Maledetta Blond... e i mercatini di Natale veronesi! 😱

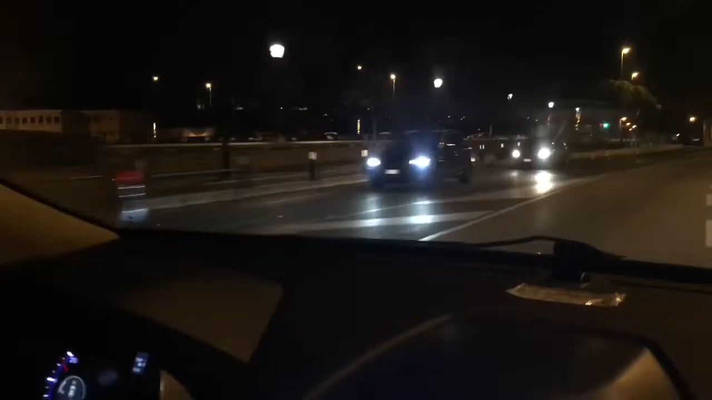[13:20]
non si riesce a vedere bene ma sono tutti uccelli